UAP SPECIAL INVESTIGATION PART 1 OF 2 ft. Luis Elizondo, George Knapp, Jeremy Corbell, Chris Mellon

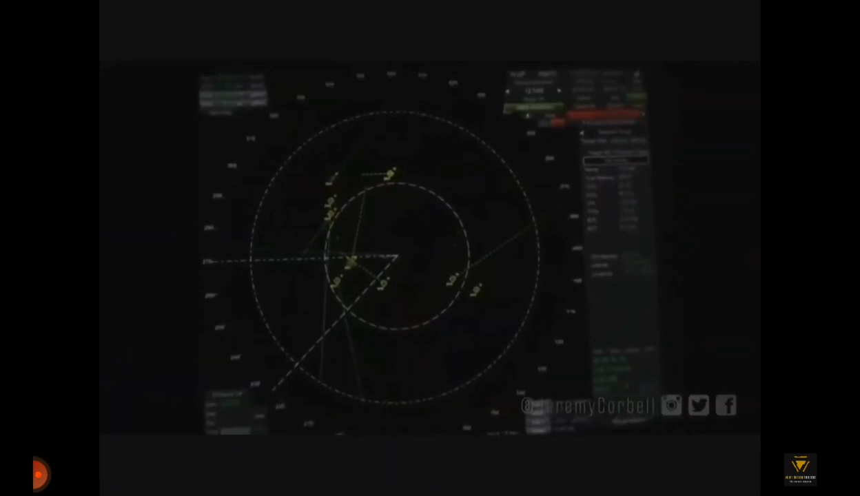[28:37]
many as 14 at a given time and now the shot from the deck so these are sphere-like objects yeah so they're described as spherical in shape because the visual data we get from the thermal
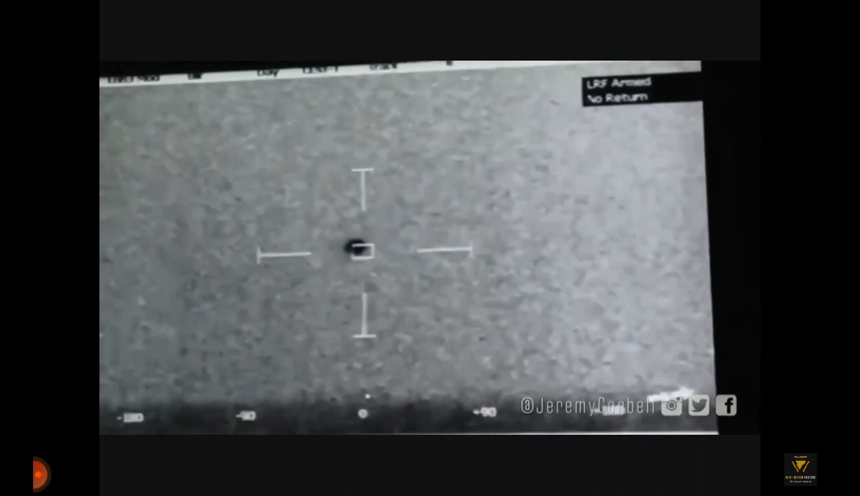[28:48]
really defines that it shows that there's no tail no wings no normal propulsion nor are there
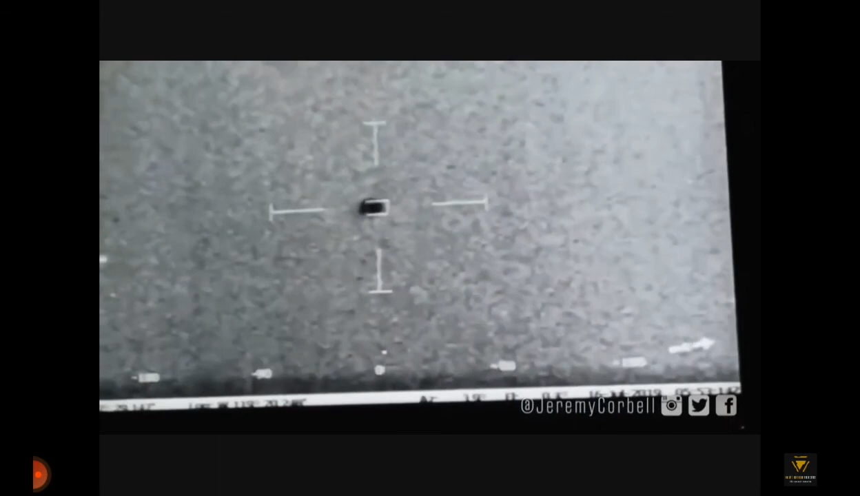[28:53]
heat plumes of normal thrust i'm seeing two objects that are moving in a sequence together yeah and